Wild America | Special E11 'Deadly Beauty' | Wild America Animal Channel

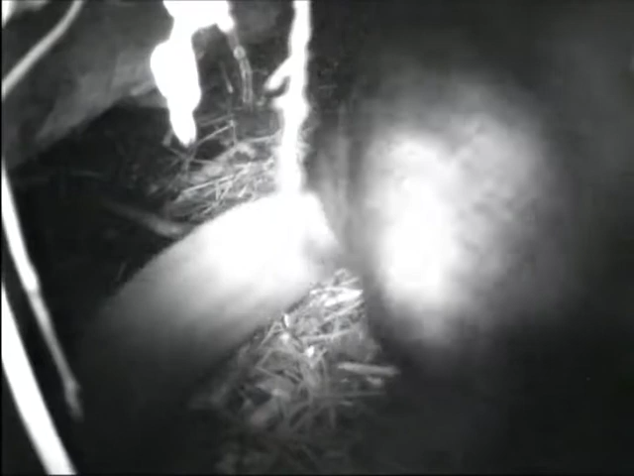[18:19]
To unlock the secret of what goes on underneath a snow-covered beaver lodge,
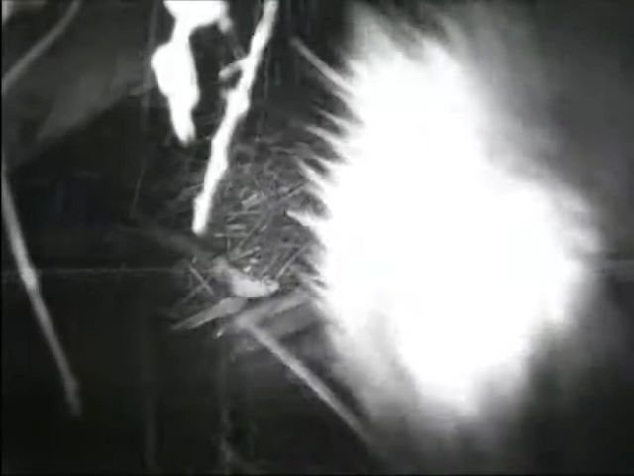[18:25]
I put a tiny camera inside a beaver lodge with a cable that goes under the water 600 feet to my cabin.
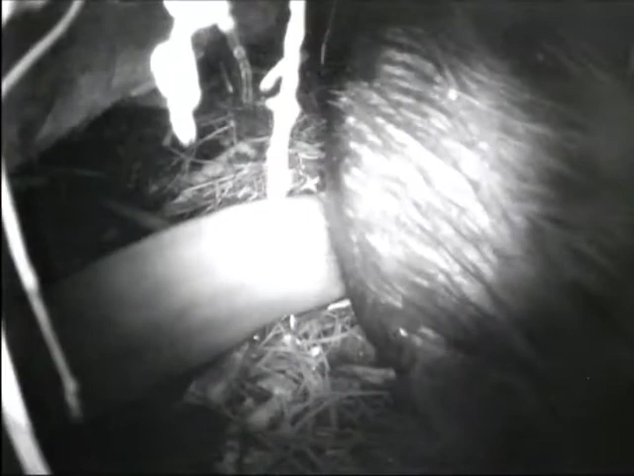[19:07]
And I was amazed to find they share this
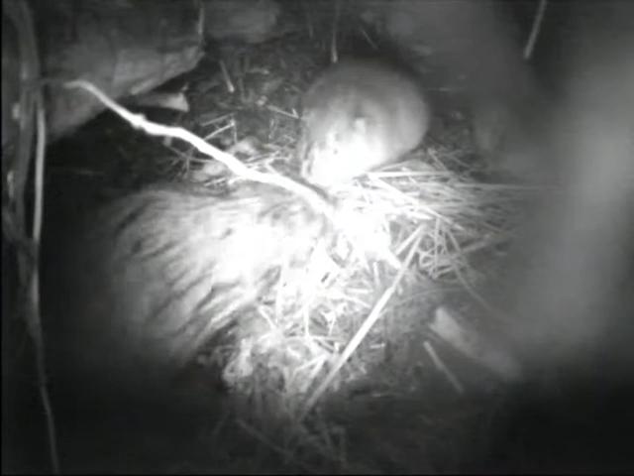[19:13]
space with other animals that want to take care of this wonderful structure that the beavers created. And to my amazement, a whole family of muskrats peacefully coexisting and
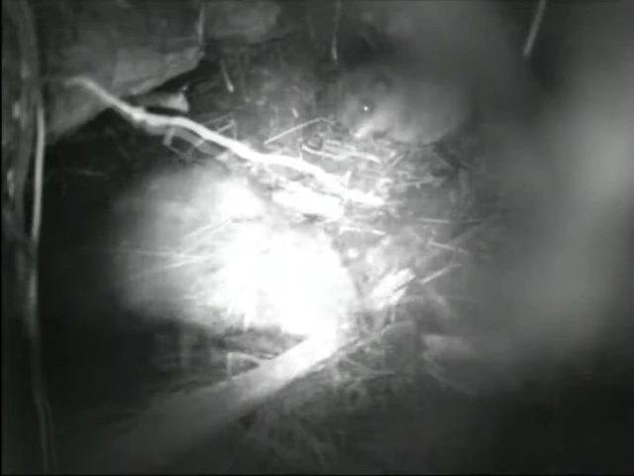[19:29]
working cooperatively to maintain the lodge with the beavers.
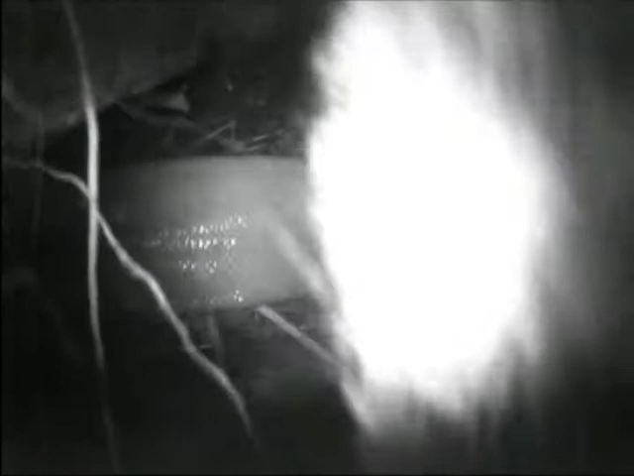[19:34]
People and beavers have a lot in common, partly how they adapt to snow.
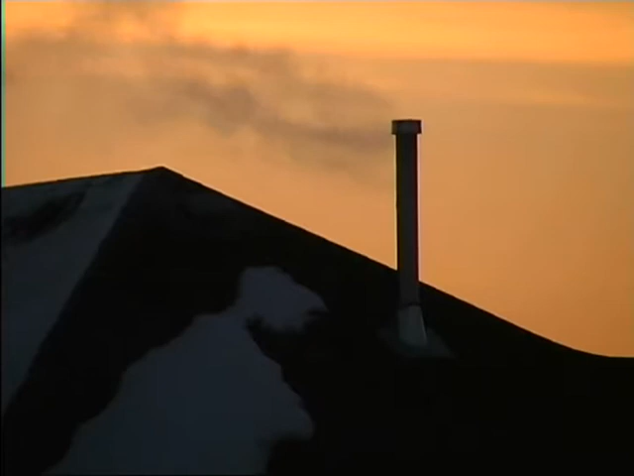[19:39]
We build elaborate houses to get us through the winter. And they're heated sometimes with petroleum that we get out of the ground.
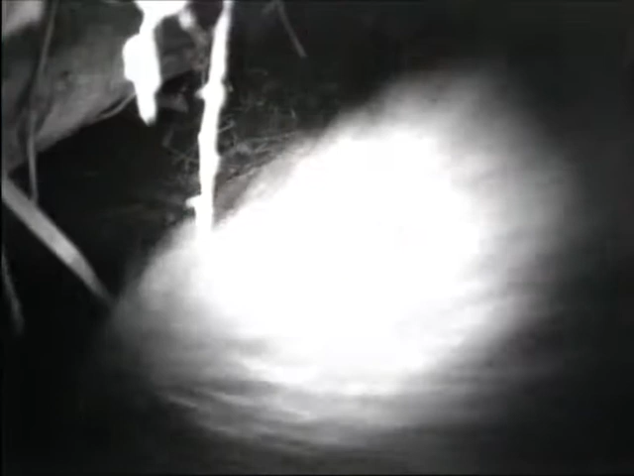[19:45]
And beavers build this most elaborate housing structure of anything I know of in the animal kingdom.
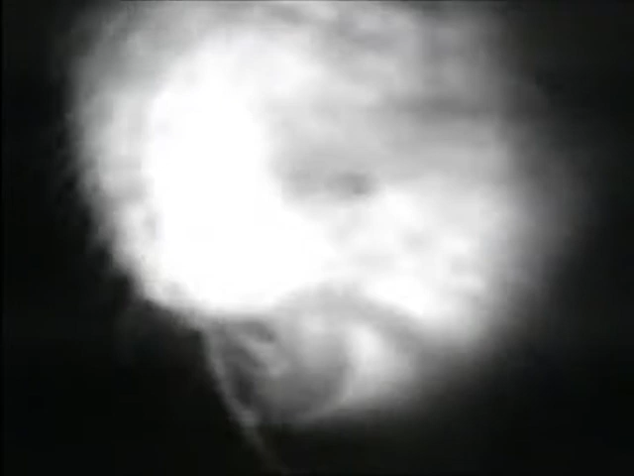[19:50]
And it's heated from heat that comes from the ground.
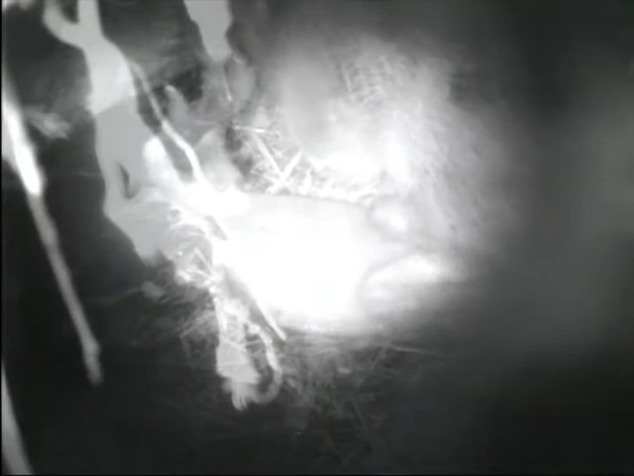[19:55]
And here under this blanket of snow, in the dead of winter,
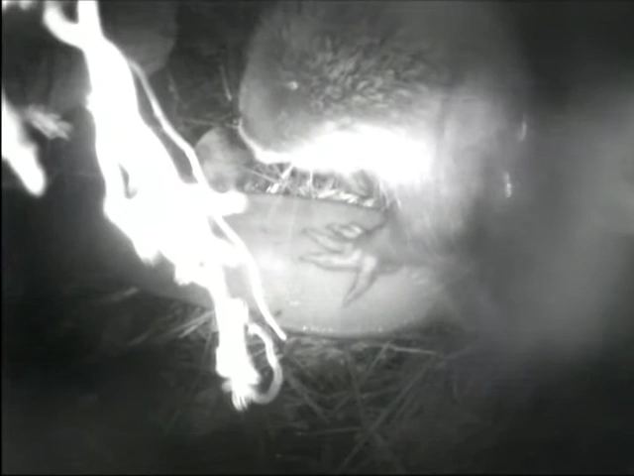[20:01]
two mammal species trying to make it through the winter, cooperating, is the only example I know of in nature.